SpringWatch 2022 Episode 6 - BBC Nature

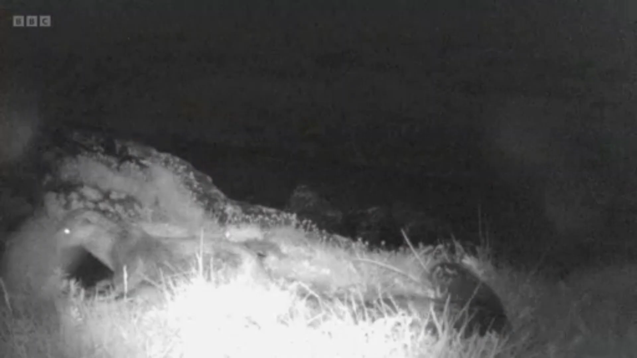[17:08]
Have you got a female with cubs or what have you got there?
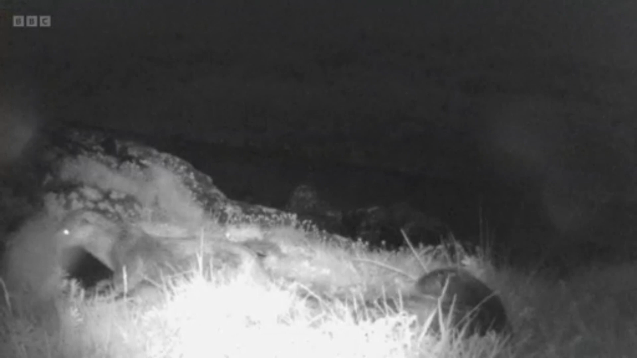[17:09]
I think it's a female with a cub. Oh, is it? I think it's just... We've only seen a singular cub, but...
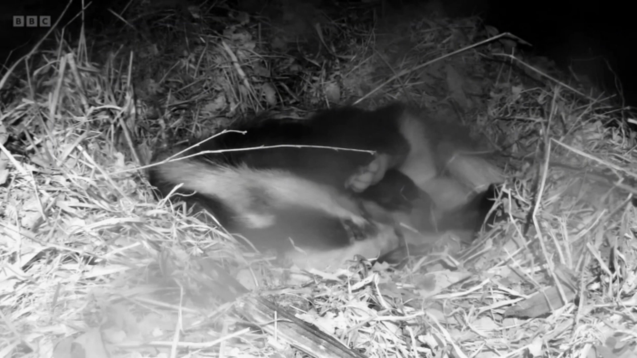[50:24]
It's the sound, isn't it? That's so extraordinary.
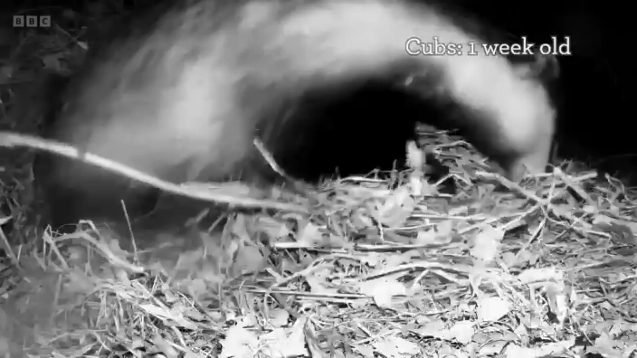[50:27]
Absolutely delightful to see. We also saw Peggy, the mum,
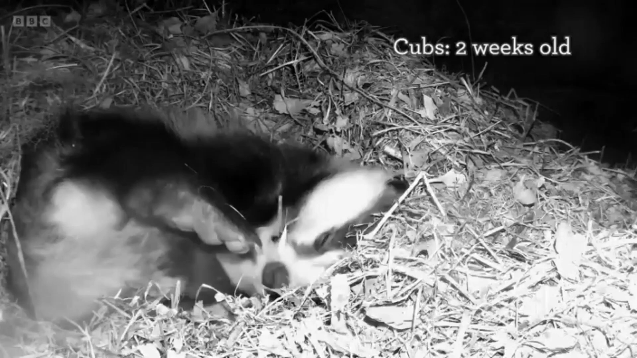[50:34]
covering the badgers up, the little cubs, when she went out. And then we saw her licking their bottoms, which stimulates them going to the toilet. They're absolutely tiny, those badgers, when they're first born.
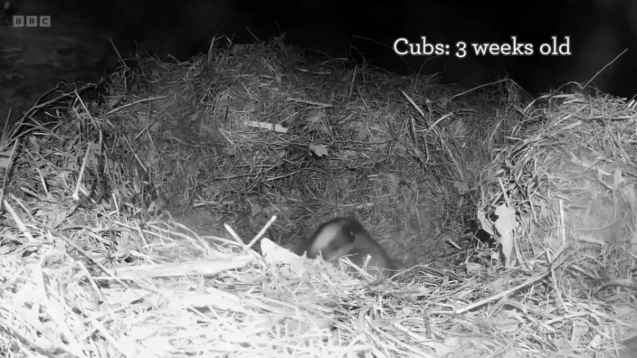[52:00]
And one of the things that she noted was that when the female Peggy first started to leave her young, she would only do so for about 20 minutes in 24 hours. Not giving her much time to replenish her reserves after the energetically exhaustive process of giving birth. But when they got to this age, she was leaving them for a longer period.
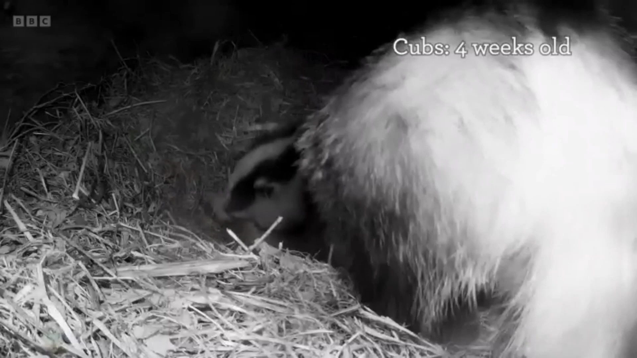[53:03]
She recorded the mother cleaning the nest. And how she does this is she takes the cubs out.
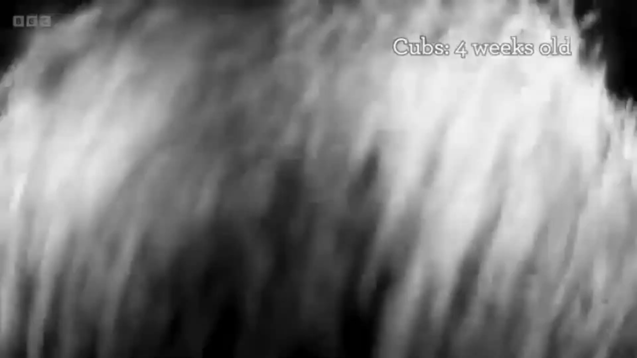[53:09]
Look at how she's carrying them in her mouth. Carries them from one chamber to another.
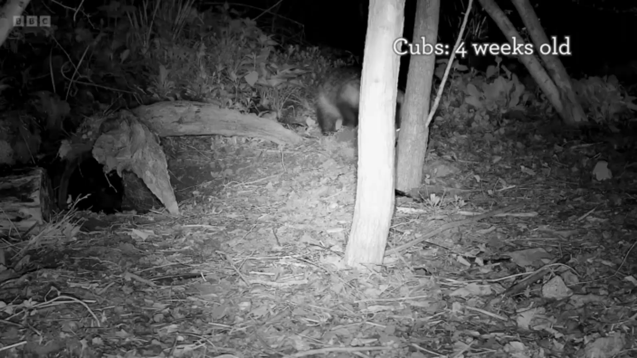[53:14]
Now Kate doesn't have a camera in the second chamber, so we can't see that. But she left them there. Then she'd come out, she'd take the dirty nesting material out, drag some new stuff down. And obviously that gets rid of any parasites. It's better for incubation. It's basically like, you know, cleaning a duvet cover, putting a new duvet cover on and it's all fresh.
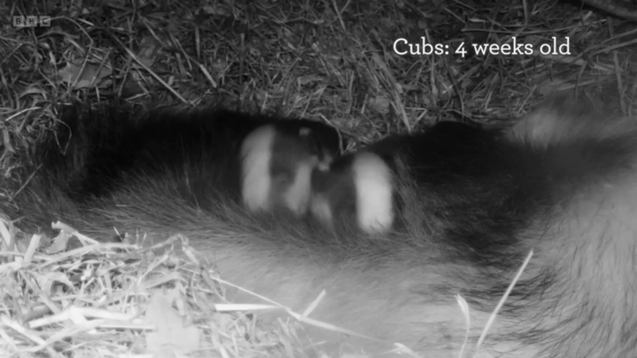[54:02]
Oh, come on. Don't do it. I love the way you can see her breathing and they fall asleep. I remember that when my son was a baby, fell asleep as I was feeding her. Oh, it's just the most delightful shot. Oh, come on. It warms the heart.